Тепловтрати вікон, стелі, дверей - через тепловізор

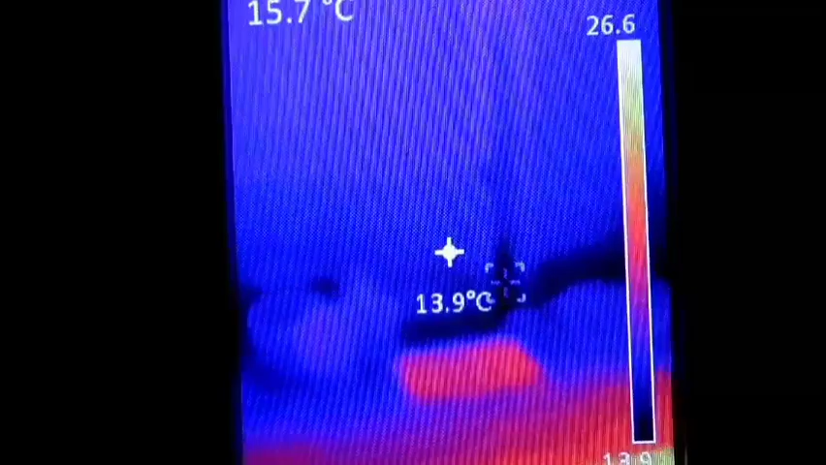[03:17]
І найнижча знизу. Це воно видно, я думаю, 13, щось таке. Це там в углу вікна. О, де хрестик посередині. Це температура в углу, лівому верхньому вуглу. Оце температура, це де я навожу хрестик. І так, це ось радіатор. Ну про систему опалення в нас буде і тепловий насос через тепловізор. Це наступне відео я планую. Сьогодні в нас буде утеплення хати. Так, зараз я якраз навів на вікно своє середини. Це я зараз стою в будинку. Я ось ось трошки відбиваюся в будинку, бачите. Через скло. Через на склі я трохи відбив. Оце я навів на себе хрестик.
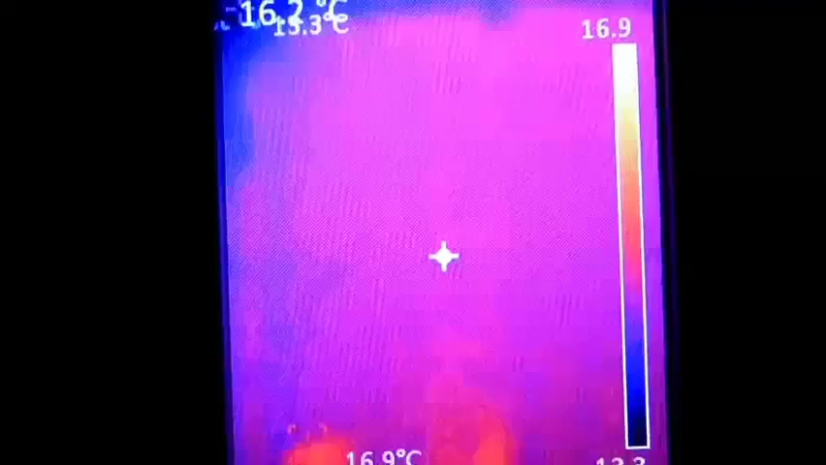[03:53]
О, а якщо так навести просто на скло, то це ми бачимо десь 16 градусів. Самі холодні місця, ось ось ось у угол вікна, де примикає коробка. Це у нас там 9 градусів.
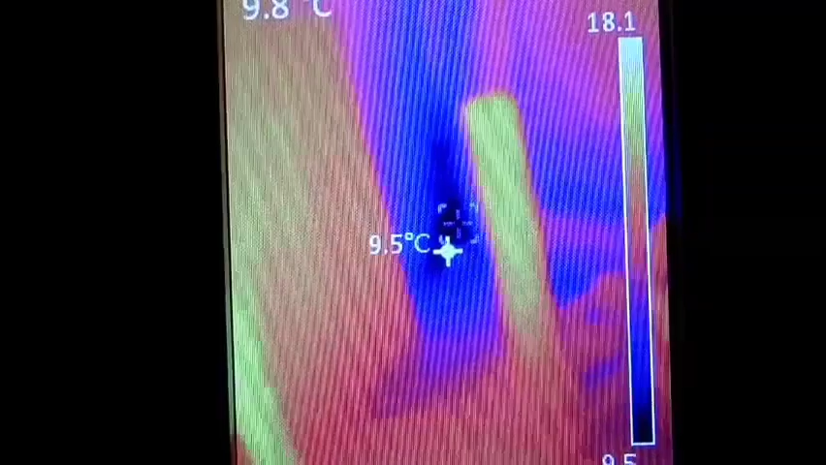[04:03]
Це не добре, звісно. О, і ще, що я замітив з цим тепловізором.
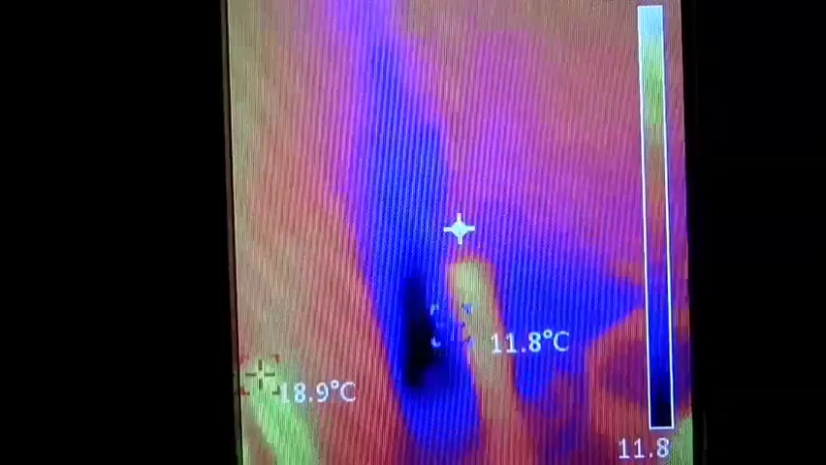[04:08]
Він трохи занижує температуру. Десь приблизно на 1 градус. Тобто, коли в нього калібровка вмикається десь 10 секунд.
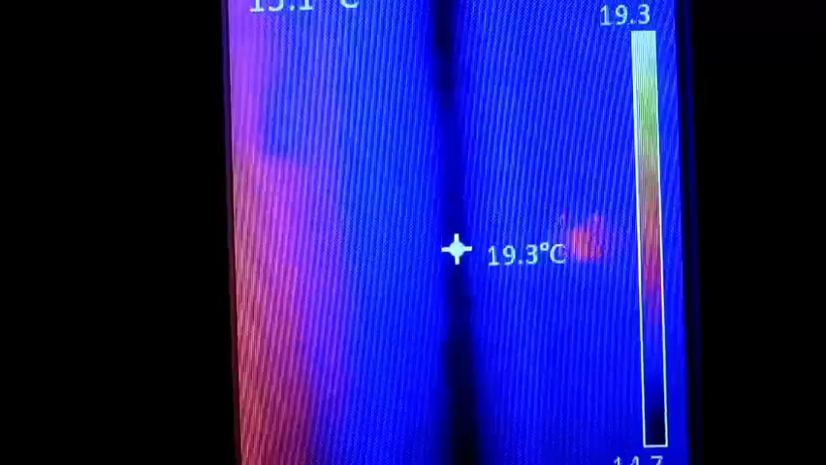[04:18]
On screen: spot 19.3°C
От після калібровки він дуже точно показує температуру. Я перевіряв його на других термометрах.
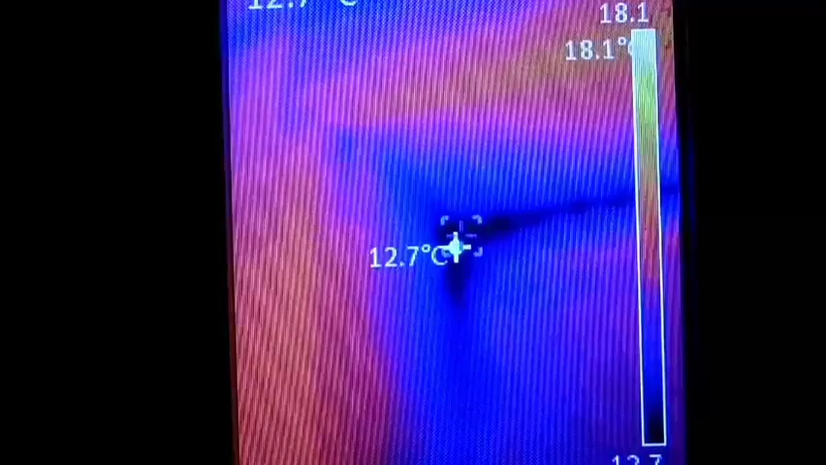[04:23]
On screen: spot 12.7°C
Дуже точних термометрах електронних. А от після калібровки з кожною секундою щось починає там на десяточку падати. І до слідуючої калібровки вже він десь на градус показує бреше. Тобто, менше, чим є.
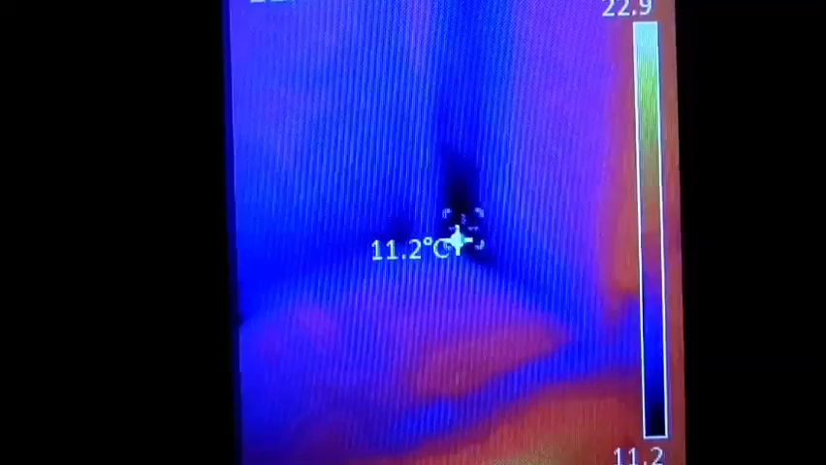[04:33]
On screen: spot 11.2°C
Ось ось теж, бачите, в углу вікна. Ми бачимо одинадцять. Всього-навсього дванадцять градусів, так? От.
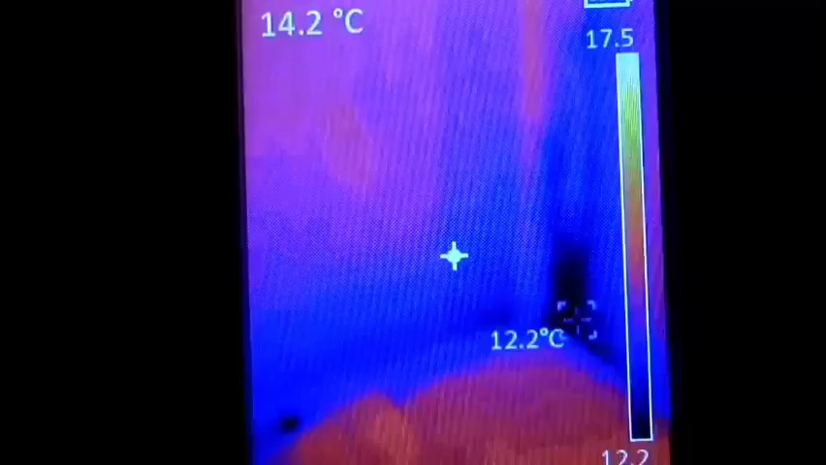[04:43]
On screen: spot 14.2°C
А так, то якщо на склі, на склі. О, тут ось ось трошки між форточкою. Бачите, щось, мабуть, тягне, продуває. Хоча і паралончиком затикав. Ну, 14 градусів. О, тут ось ось теж між форточкою. Цими двома форточками він трохи протягує. Ну, що зміг. І оце ось тут. Так, ось ось далі дивимся.
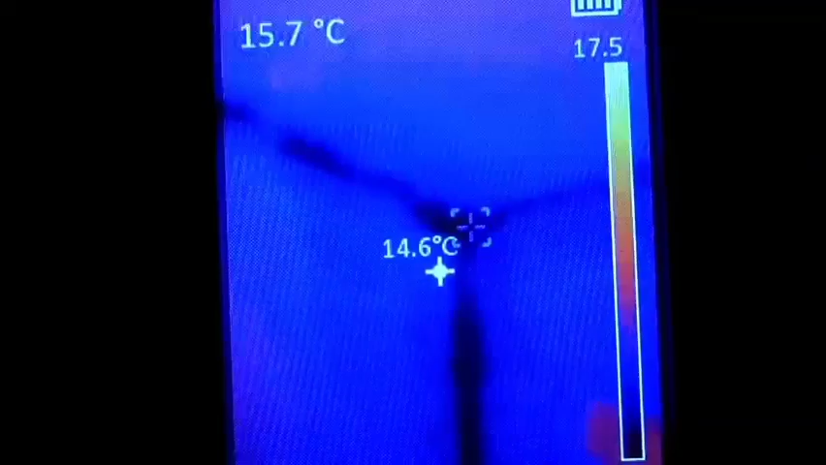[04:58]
On screen: spot 15.7°C
Ось ось вугол. Бачите, вугол. Кімнати теж він такий темненький досить.
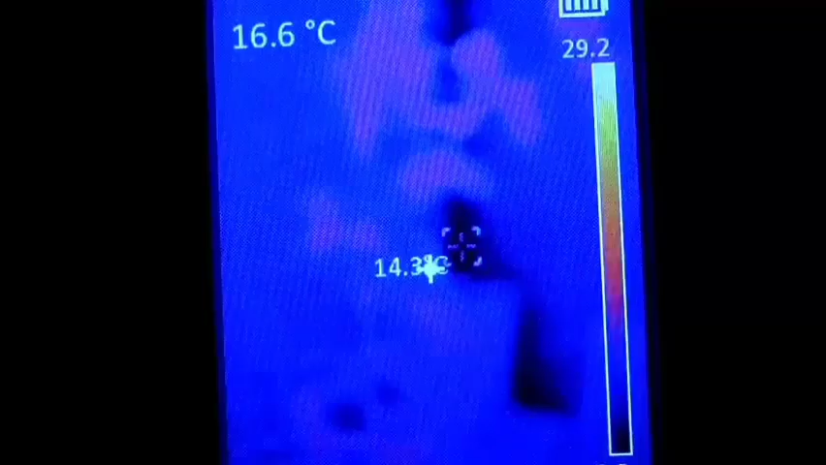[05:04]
On screen: spot 16.6°C
Це за квіткою ось ось не видно. Ну, бачите, теж 15 градусів і навіть менше там.
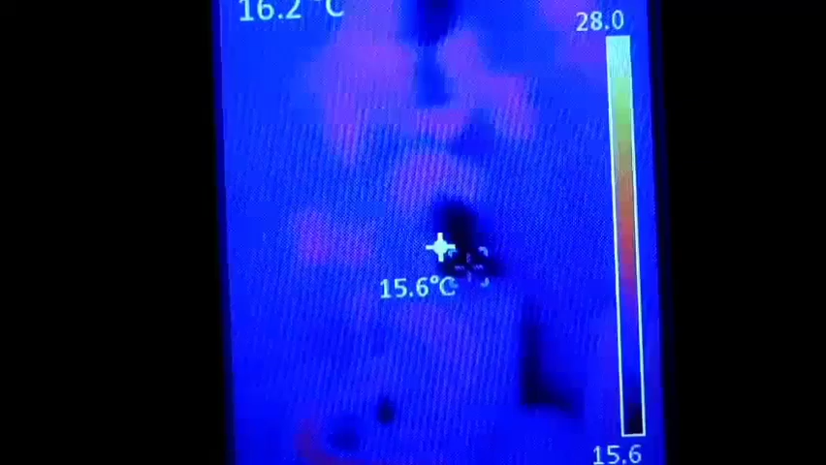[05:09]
Якщо подивитися, так, да. Навіть менше. Ну, десь близько 15.
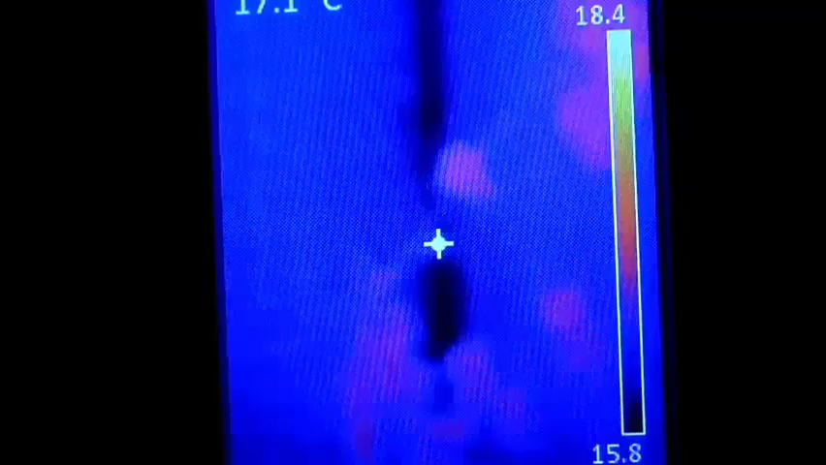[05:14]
От. Угол, бачите, це примикання стелі і двох стін.
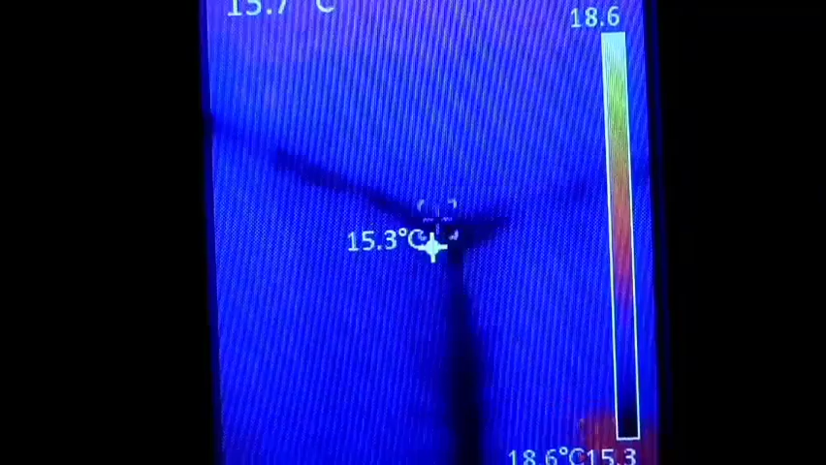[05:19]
Теж він холодний у мене. Ну, не знаю, що вже є, то є. О, далі йдем. Ось ось теж де це. Ага, це де в мене камін. Я його не топлю, правда. Примикання.
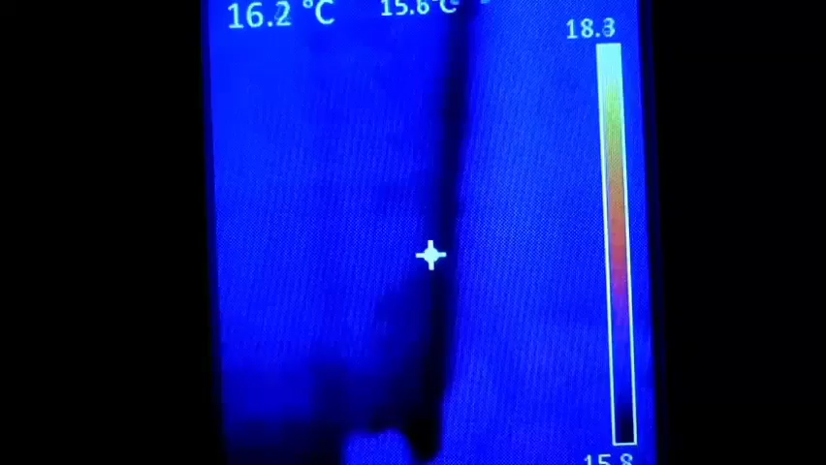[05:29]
On screen: spot 16.2°C
Бачите, теж у нього до стіни холоджувати. Ось ось ось теж.
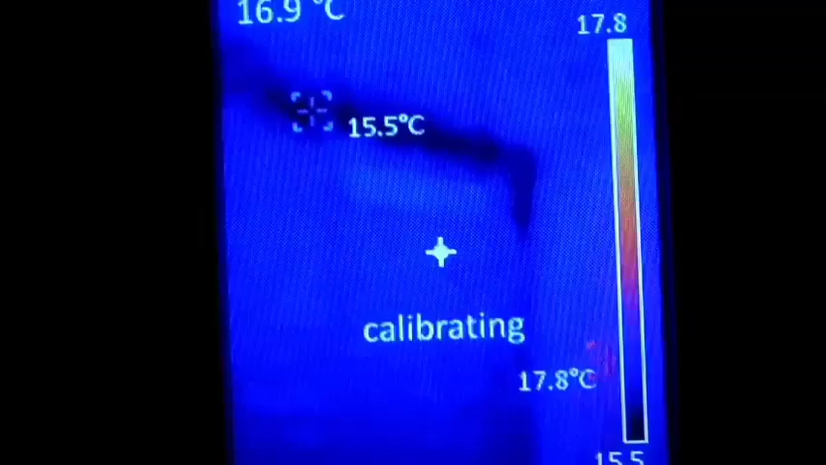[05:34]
On screen: max 17.8°C, min 15.5°C
Де примикання стелі. Бачите, самі холодні місця це примикання стелі до стін.
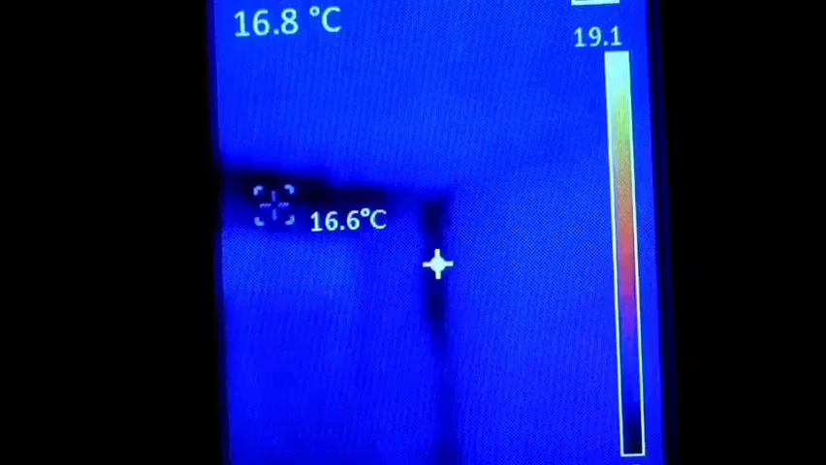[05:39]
Або кутки. Кутки. Бачите, там низькувата температура.
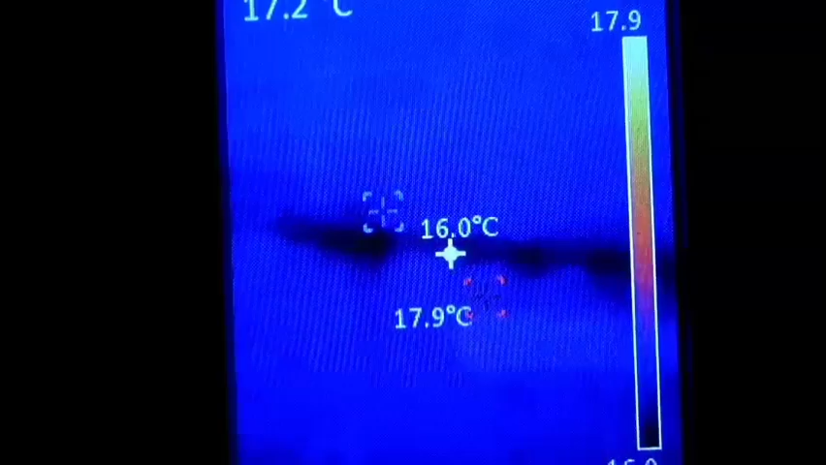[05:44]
On screen: max 17.9°C
Опускається так. Ну, воно прицели оці на екрані тепловізора.